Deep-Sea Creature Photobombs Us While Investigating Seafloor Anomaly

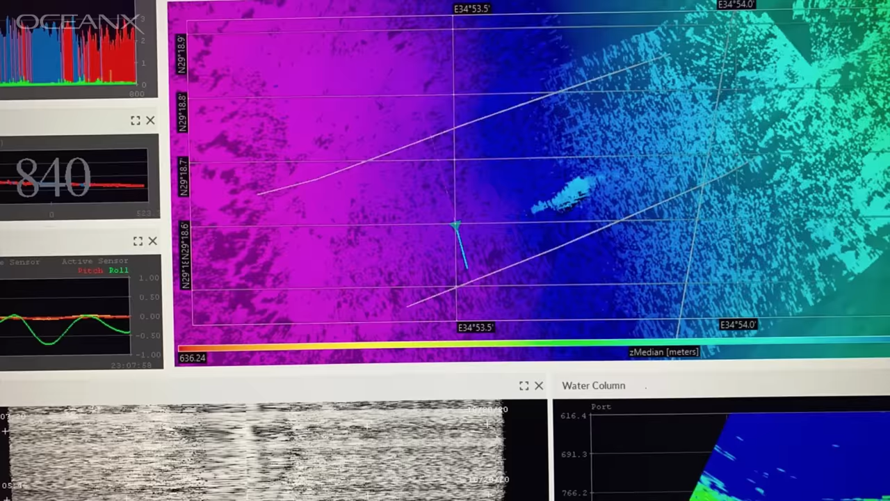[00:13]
So the survey technician came and found me and she said, I think I found something that looked like this little tiny anomaly in the map. So it was sort of like this smooth, smooth, smooth, and then all of a sudden there was a little bump.
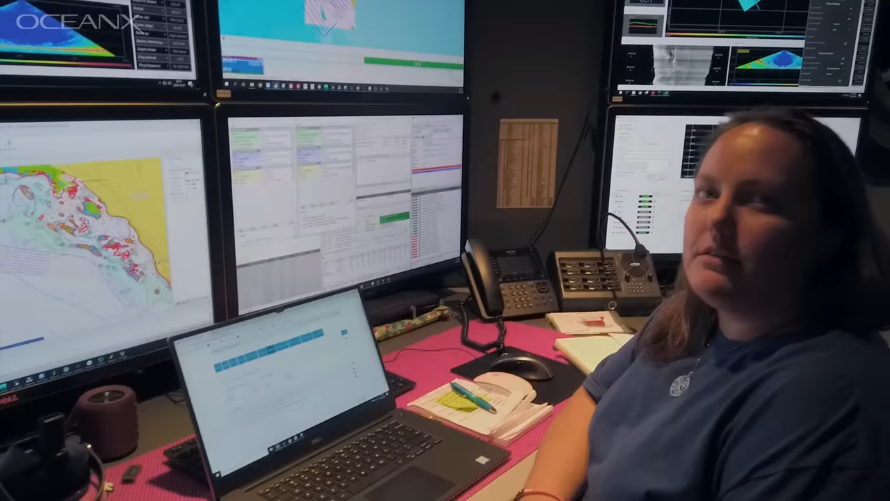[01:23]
sort of dialed in and running all of the sonars at the same time. And we're going to collect some data so that the science folks can pick out an interesting dive site for tomorrow. So it was about week two in the expedition.